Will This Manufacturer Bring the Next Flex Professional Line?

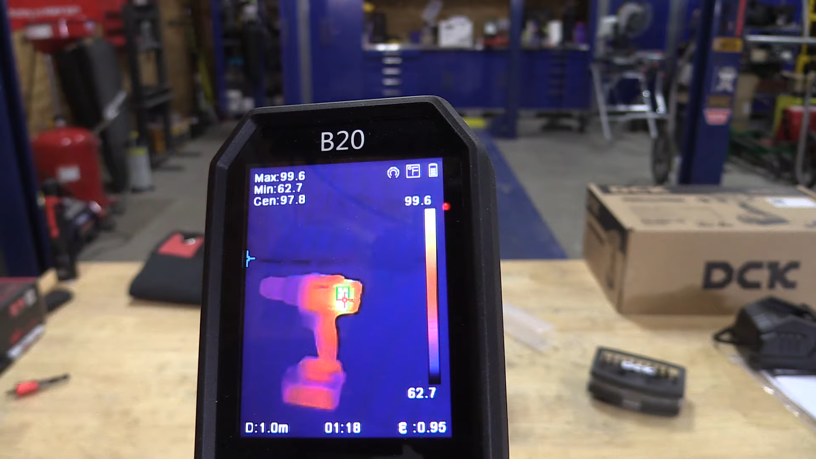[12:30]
We would have actually been talking about how many cutouts we had, thermal events or thermal issues. Not fires, but just how hot things got, and look at this. We have a max of 99.6 showing here, and nothing here is hot. That still tells me there's a little more technology going on inside this tool than just your typical Amazon tool that was slapped together.